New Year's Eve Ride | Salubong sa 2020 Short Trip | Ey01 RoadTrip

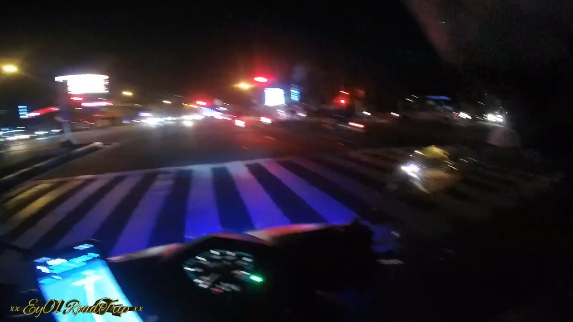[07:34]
Beating the red light. Me, stop ako para safe. Wala lang tayo ginahabol ng oras eh. Nakita nyo yung sobrang luwag ng kalsada mga torta. Bukas, pag uwi namin from Antipolo to Makati, malamang sobrang luwag ng daanan. So, mamaya ikakat ko na itong video paglabas ni Mahal. Tapos, so, hindi ko nabibideo yung sa loob ng bahay nila. Pero glimpse siguro, yung kainan, yung sana may fireworks o may kantahan para mavideoan ko rin kahit paano.